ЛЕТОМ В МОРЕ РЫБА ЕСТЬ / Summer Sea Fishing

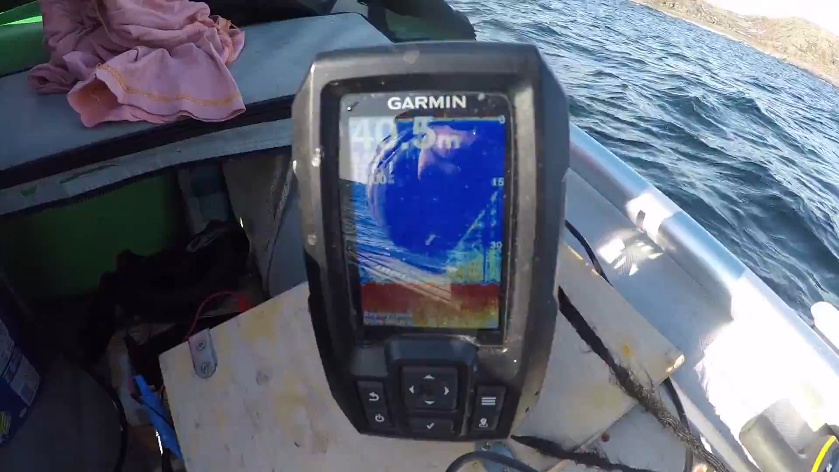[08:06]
Тут сплошняком она стоит. Здесь, на самом деле, где-то живая, посмотрим, что там у меня. Так, ну вот.
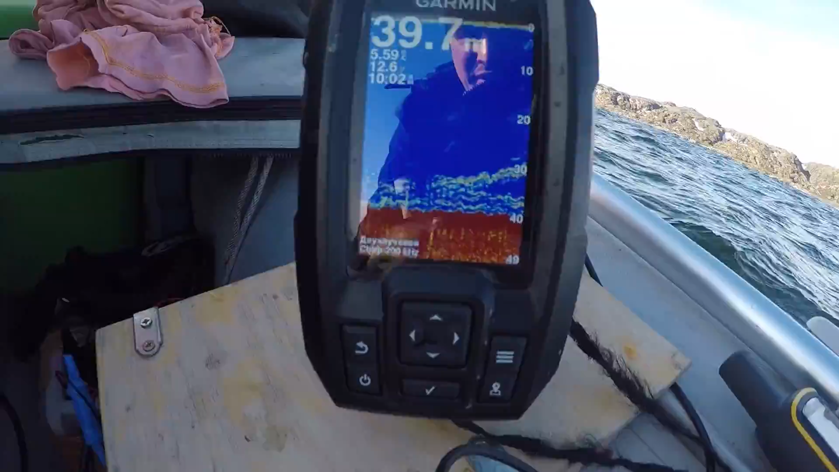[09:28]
Маленькая, очень маленькая. Вот, Олег Викторович. Две.
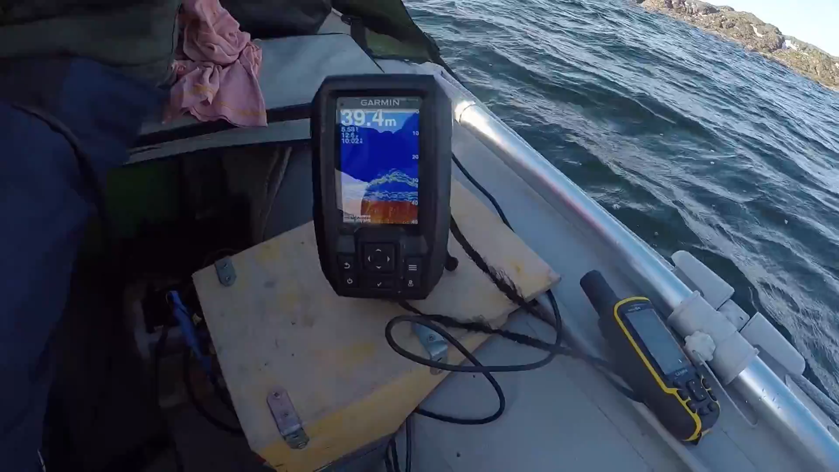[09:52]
On screen: depth 39.4 m
Ну, да, вот на эхолоте, вот, и там достаточно много ходит. Ладно, половим дальше.